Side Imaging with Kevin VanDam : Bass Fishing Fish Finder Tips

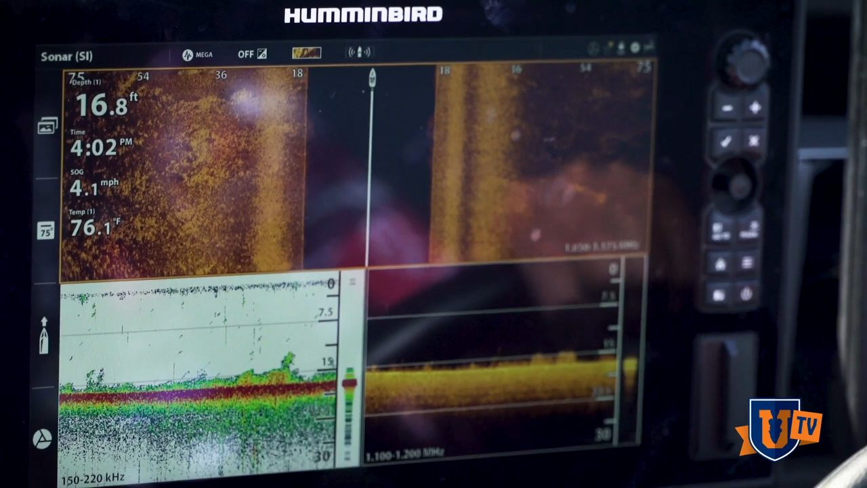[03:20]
On screen: depth 16.8 ft, water 76.1°F, speed 4.1 mph
You'll see stuff in the water column. You'll see that gives you interference, but with a down mega imaging, you get a really clear picture. Most of the time, you know, and when I'm on the trolling motor, I'm using the mega down imaging now, just because of the clarity it gives me of the objects that, that I see. So we're going to ease in here a little shallower and, you know,
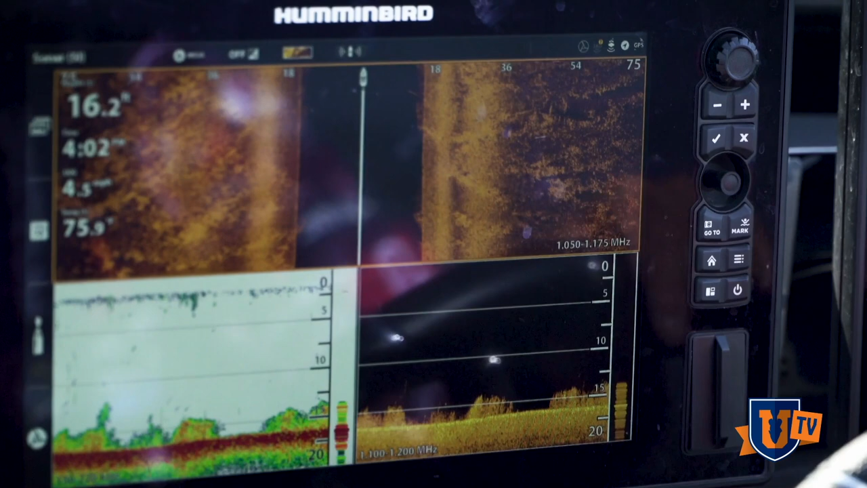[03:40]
show you some of these taller clumps and, you know, where the cabbage mix in. So this right here is a kind of a stringy type grass, and there's a little bit of eelgrass clumps and stuff mixed in as well.
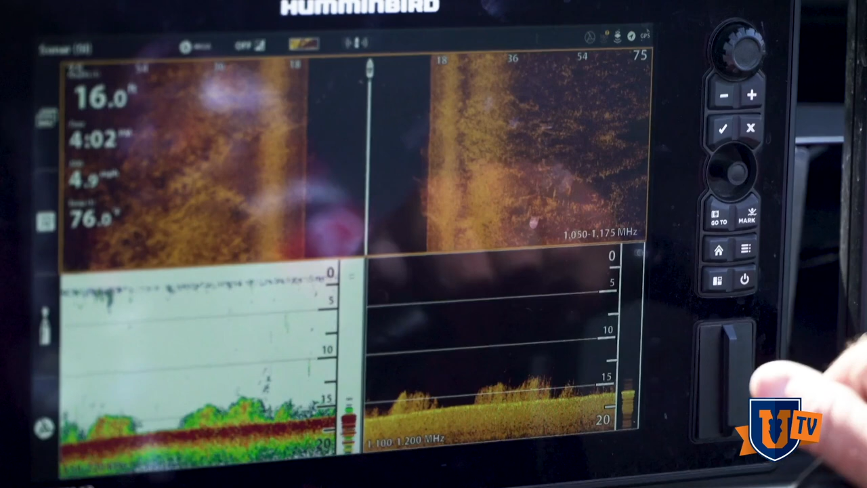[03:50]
But if I speed up and the other big thing about, you know, side imaging is your speed.